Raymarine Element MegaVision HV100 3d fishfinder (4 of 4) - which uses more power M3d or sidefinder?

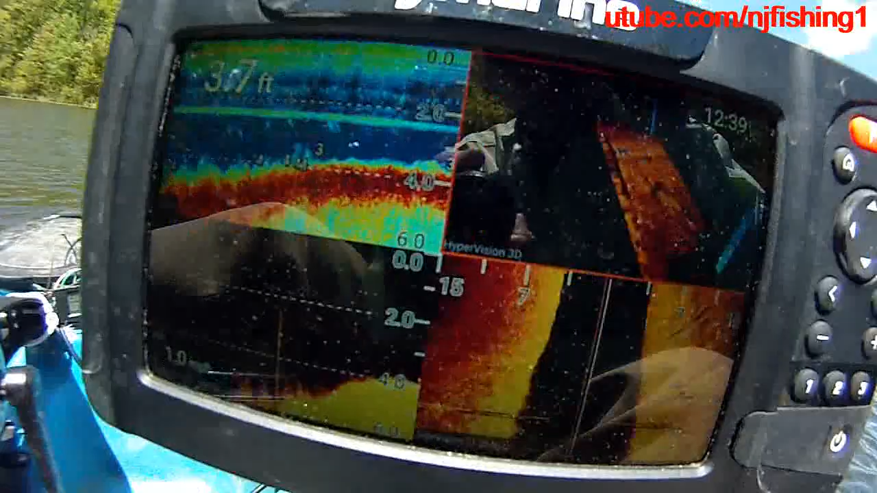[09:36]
3d 1.2 megahertz and this is uh
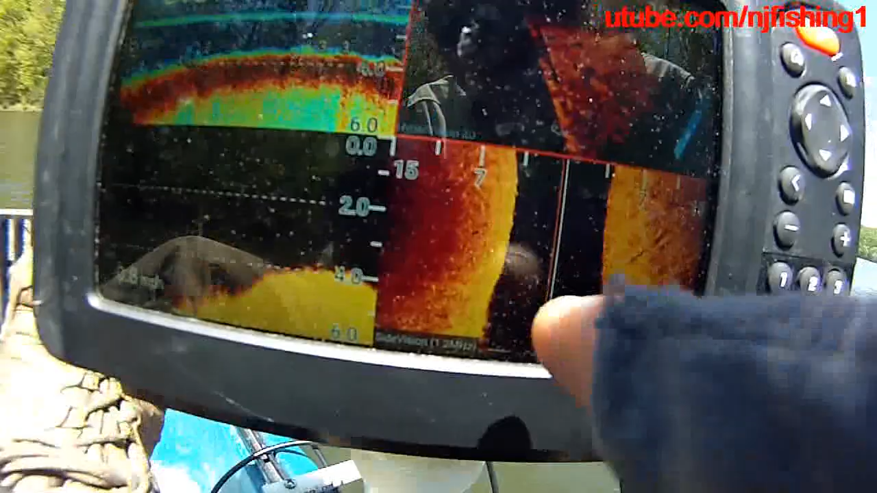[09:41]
side vision 1.2 megahertz and this is the uh down vision 1.2 megahertz
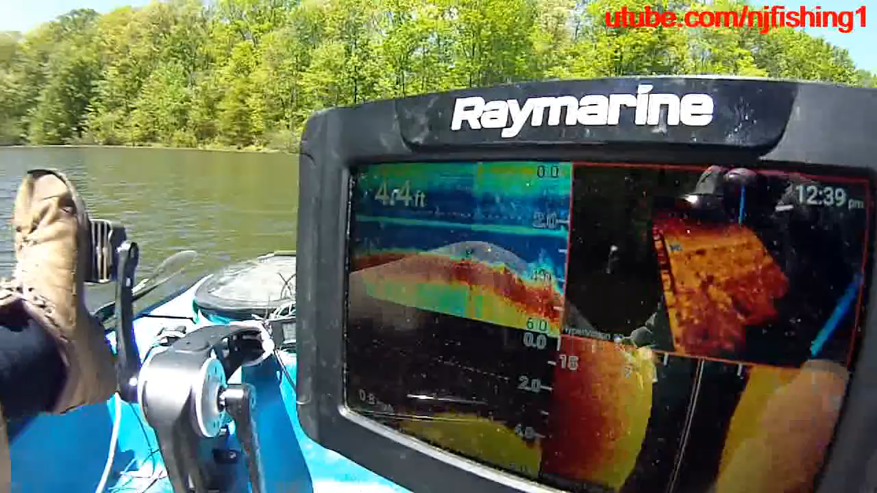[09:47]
On screen: depth 4.4 ft
okay so there is the quad uh my loaded is burning 215 watts um power and uh my power consuming consumption is 12.9 watts 1.02 amps okay that's